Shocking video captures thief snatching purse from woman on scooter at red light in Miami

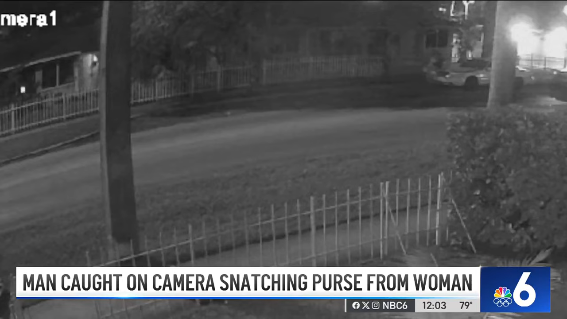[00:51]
snatching a purse from the woman on the back of the scooter. There's a brief struggle that you see between the victims and the thief as the getaway car then drives off, initially leaving one of the thieves behind.